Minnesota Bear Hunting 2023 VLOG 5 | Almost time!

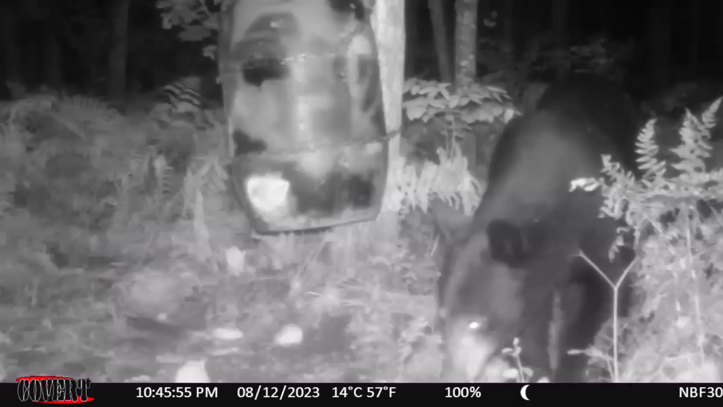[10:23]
It's just that we've seen a little bit of an uptick in nocturnal activity in the last few days.
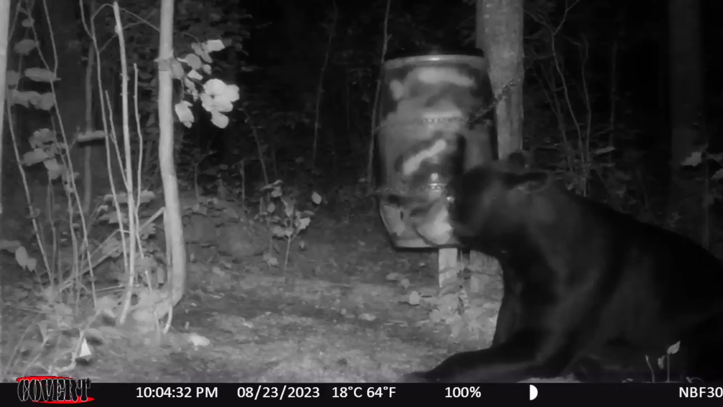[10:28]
And also, the bears are getting really picky. They're just kind of going, rummaging through the bait and picking out the things that they like.